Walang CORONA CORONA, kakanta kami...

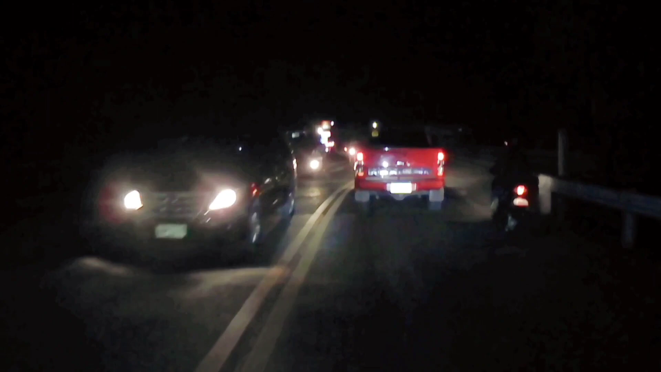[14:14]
an hour away dito sa Dumaguete. At kahit yung tong oras ng alas 9,
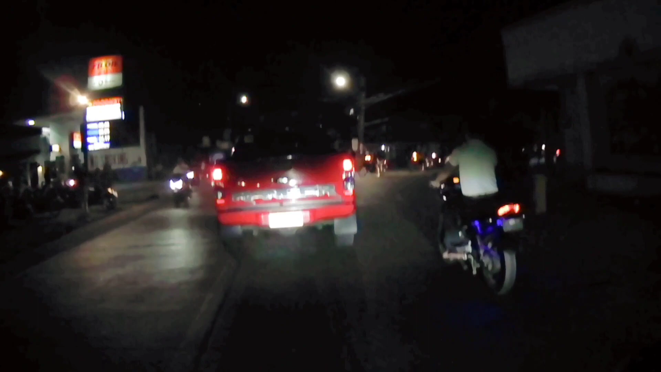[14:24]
medyo busy-busy. Talaga busy-busy, ano? Dumaguete City. Nag-or.
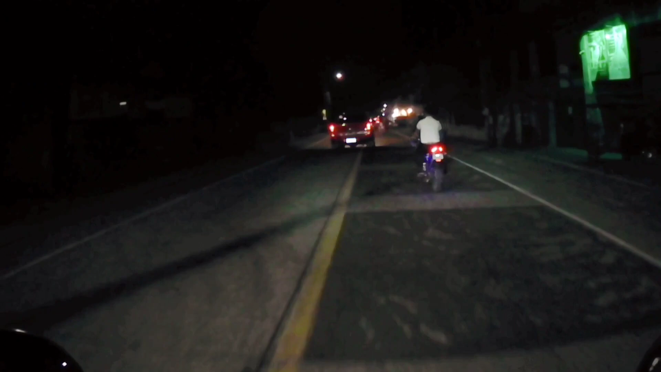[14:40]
Negros Oriental, the city of gentle people.